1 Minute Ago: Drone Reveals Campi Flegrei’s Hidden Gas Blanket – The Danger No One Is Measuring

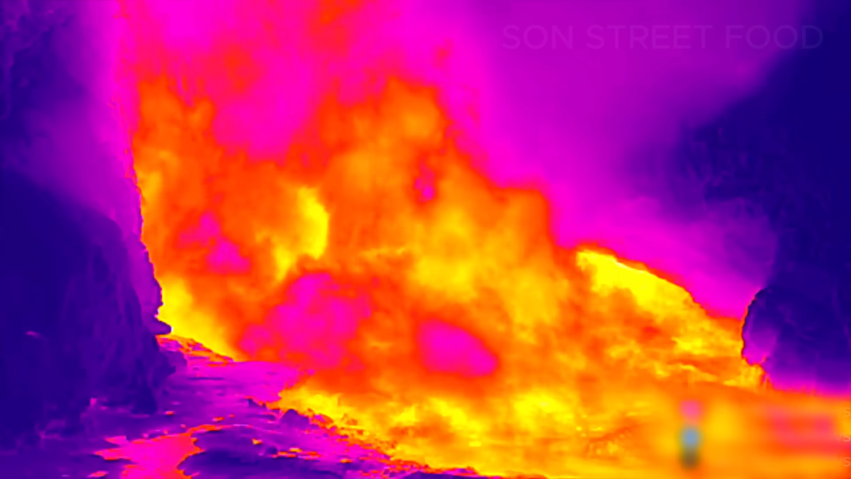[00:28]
Mixed into that white steam is carbon dioxide, a gas that is heavier than air, completely invisible and able to push oxygen out of basements,
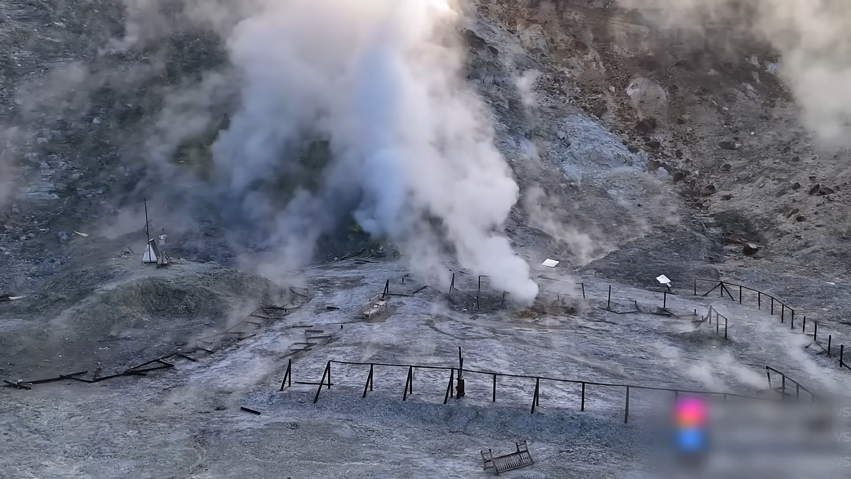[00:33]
garages, and low rooms without any smell or warning. In the same valley where mud is now erupting in jets six or seven meters high,
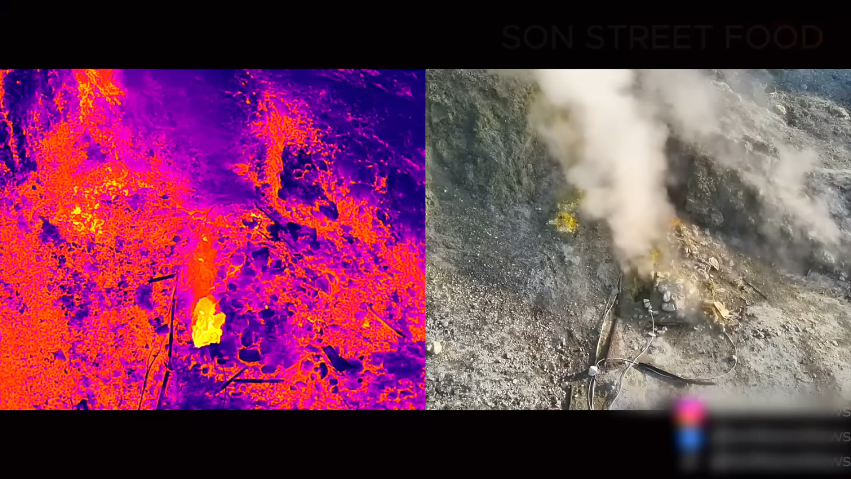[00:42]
and temperatures at the vent are over 100 degrees Celsius that CO2 can quietly slide downhill and collect in the very lowest houses.
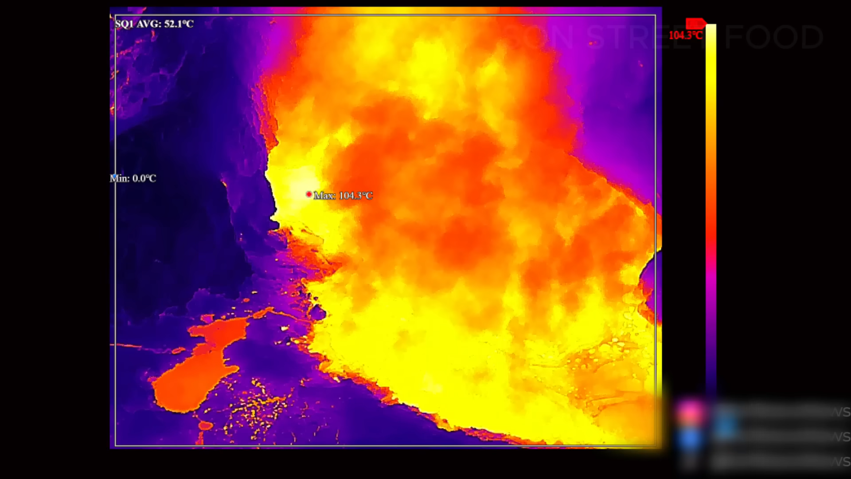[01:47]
On screen: min 0.0°C, scale top 104.3°C
and the Estroni crater shows a lid of white condensation sitting over its rim like a cap on a pressure cooker.